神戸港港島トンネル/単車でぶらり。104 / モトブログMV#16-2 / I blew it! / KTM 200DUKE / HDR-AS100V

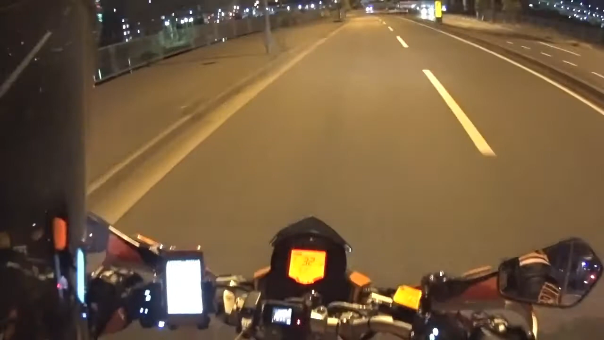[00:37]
さあどうなることやら。
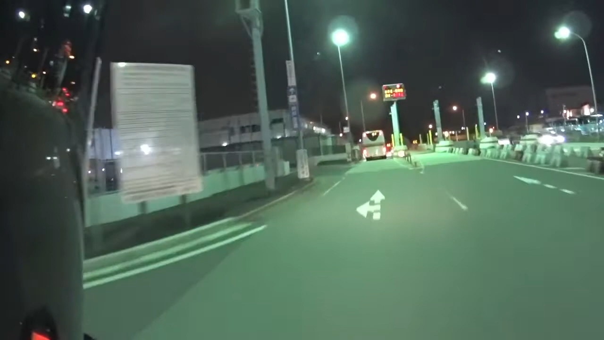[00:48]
なんだかトンネルに入る感じですね。
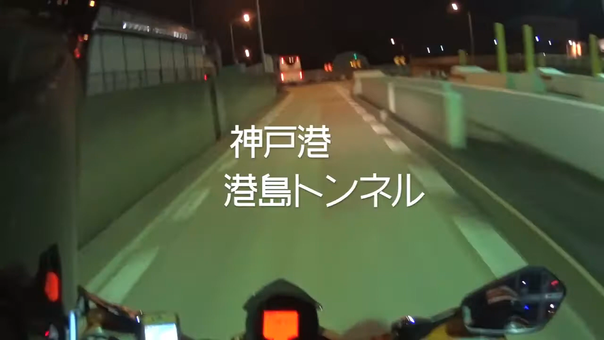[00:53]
初めて通れるんじゃないかな。バスは飛ばしてるな結構。